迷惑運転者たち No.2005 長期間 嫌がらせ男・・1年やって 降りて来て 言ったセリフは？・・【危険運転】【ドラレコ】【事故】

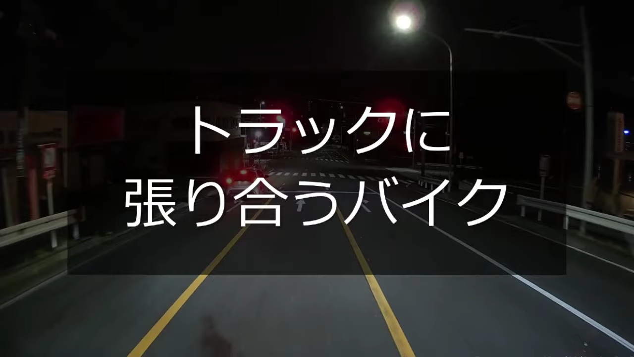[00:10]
あ、おおい、なんだこれ。
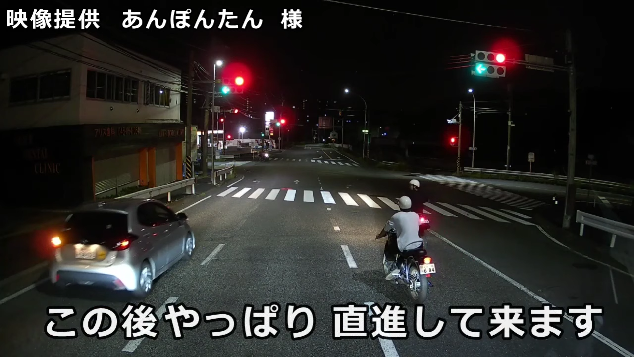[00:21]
ここはしかも右折車線だからな。まさかまっすぐ行こうなんてやってねえだろうな、おい。左からこうやってしてんだ。あ、赤だ。や